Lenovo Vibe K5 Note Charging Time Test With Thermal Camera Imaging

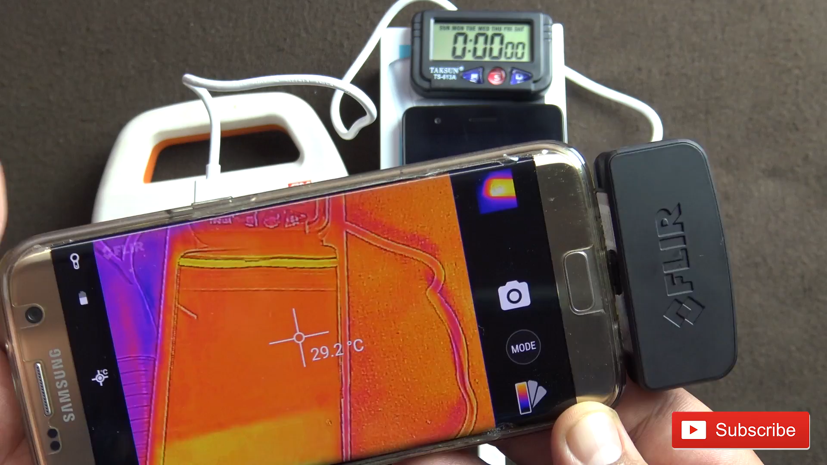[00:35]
On screen: spot 29.2°C
we'll just take a reading of what is the temperature right now
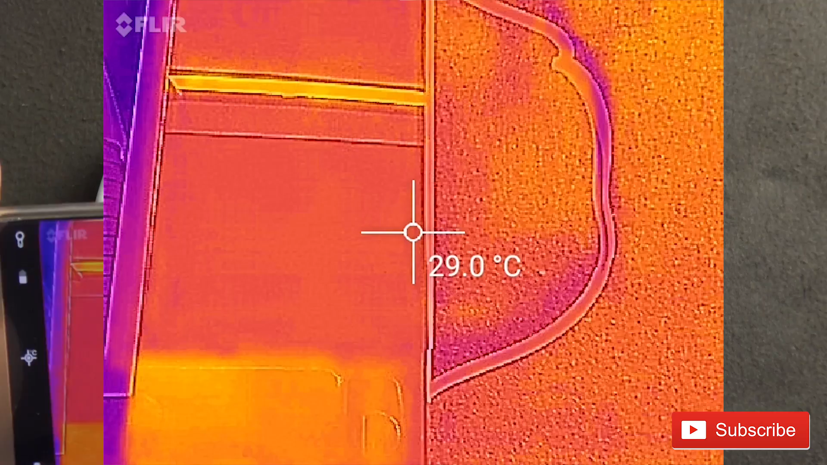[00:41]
On screen: spot 29.0°C
so right now the phone is at
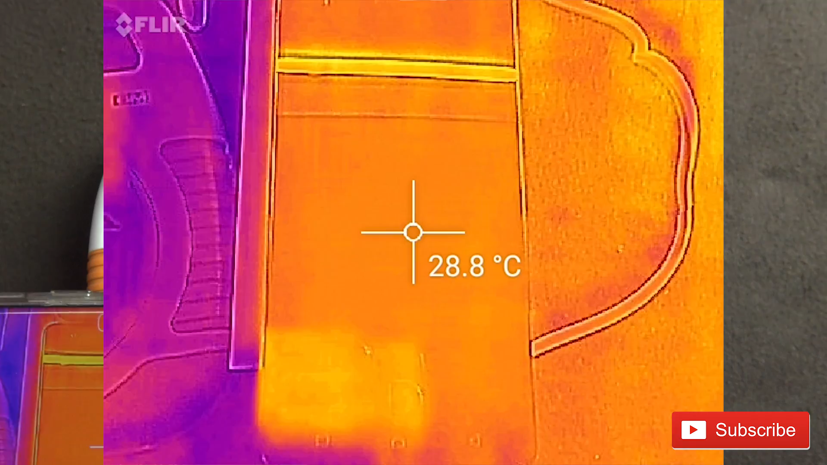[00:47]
On screen: spot 28.8°C
about 28.3 29 degrees Celsius and you can see the
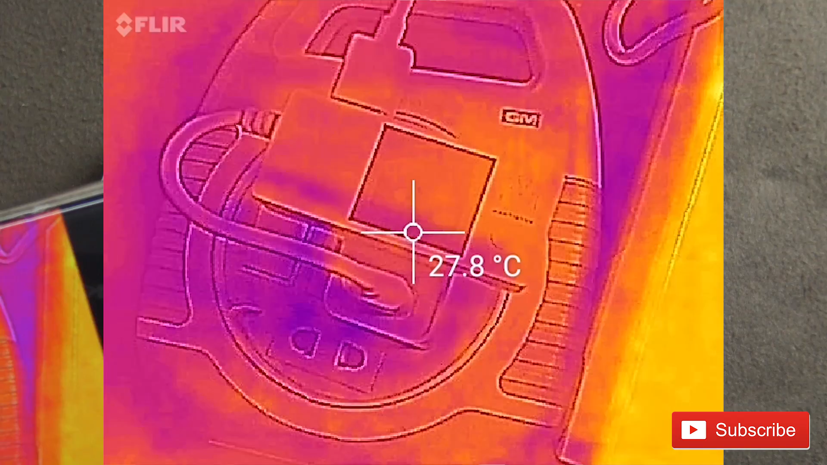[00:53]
On screen: spot 27.8°C
charger is also at 27 and you can see the blue areas are the coldest and as it becomes warmer you'll see a brighter yellowish color oranges
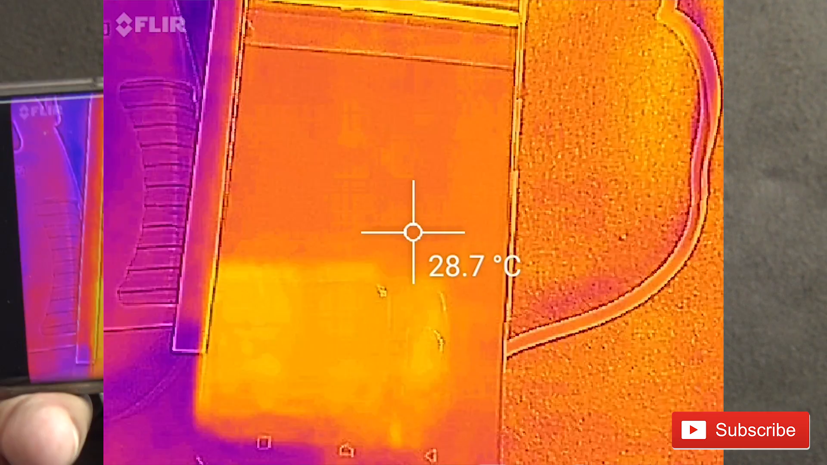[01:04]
On screen: spot 28.7°C
somewhere in the middle so as the test goes by I will keep checking the temperature so
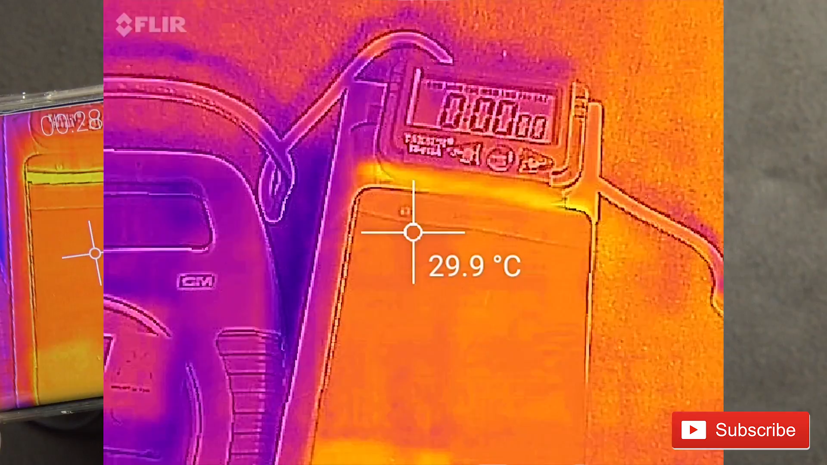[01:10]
On screen: spot 29.9°C
we can take it as 30 degrees right now the temperature I apologize for the
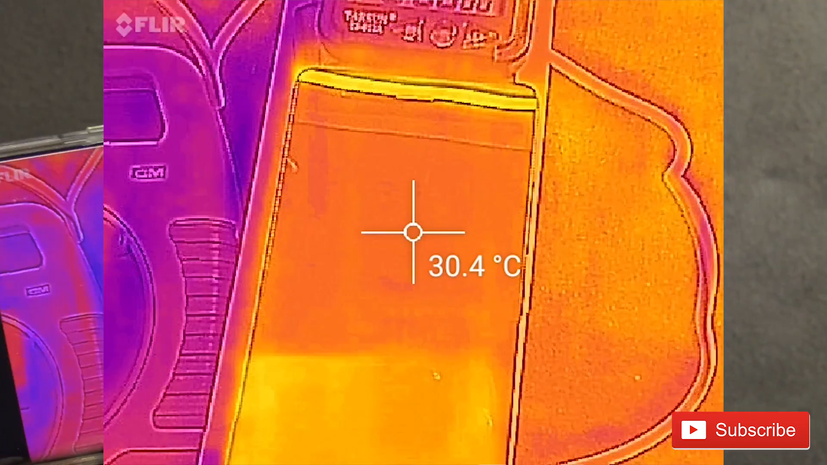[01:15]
On screen: spot 30.4°C
background noise my neighbors are very noisy so it's Sunday over here so
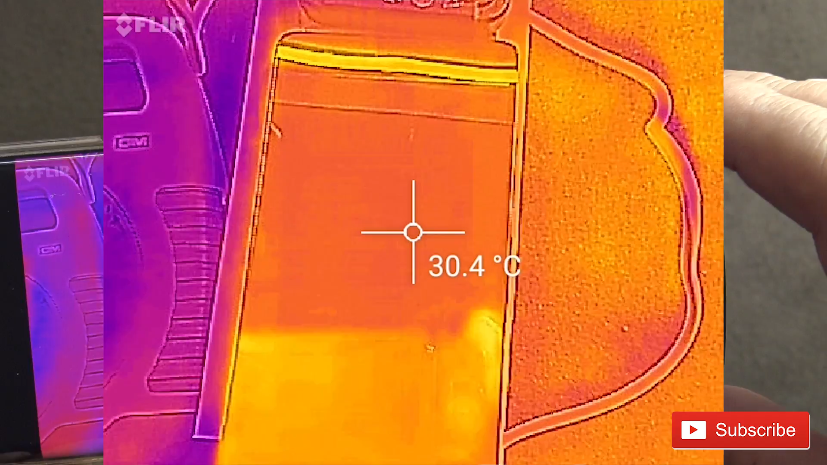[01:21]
On screen: spot 30.4°C
they're playing music and stuff so let's start the test
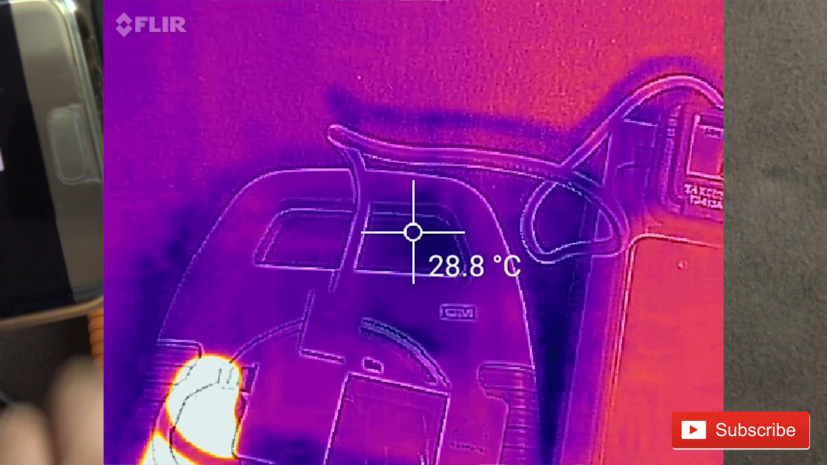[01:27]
On screen: spot 28.8°C
so I switched on you can see 5.3 volts and 1.76
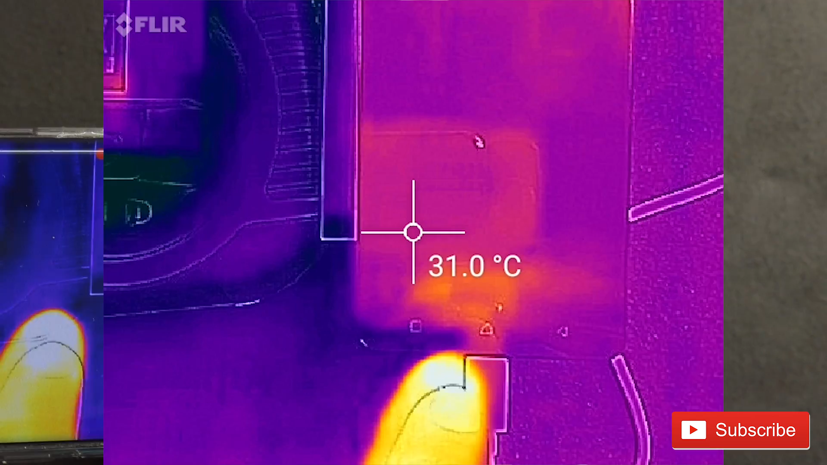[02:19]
On screen: spot 31.0°C
a bit of heat generating where the charging port is connected right over here and we can see there is some heat
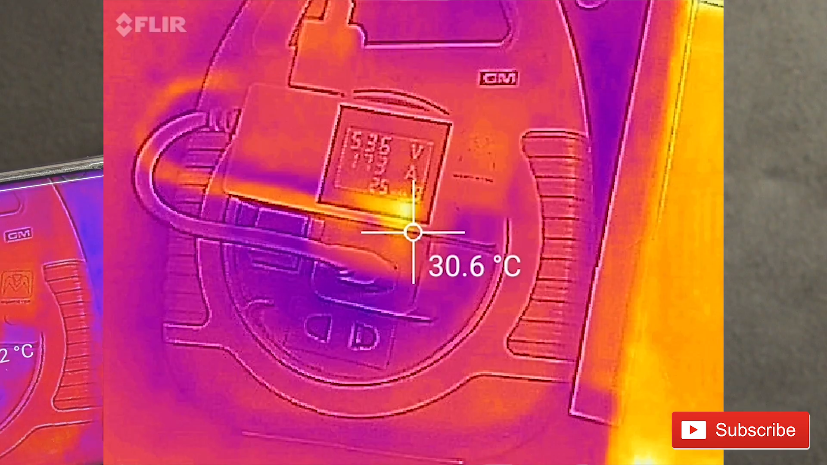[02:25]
On screen: spot 30.6°C
inside the charger also right over there
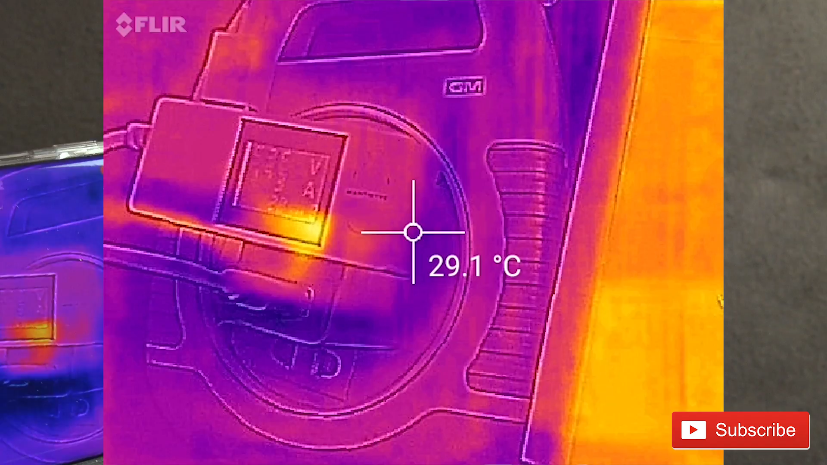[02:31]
On screen: spot 29.1°C
not not much just giving a reading
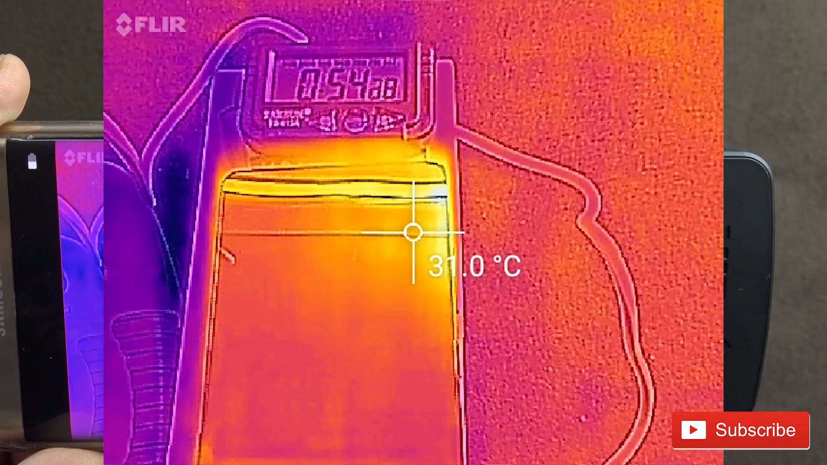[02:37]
On screen: spot 31.0°C
so that means charging has started so we will see in some time what are the temperatures and also how much time does it take to charge from 0 to 100%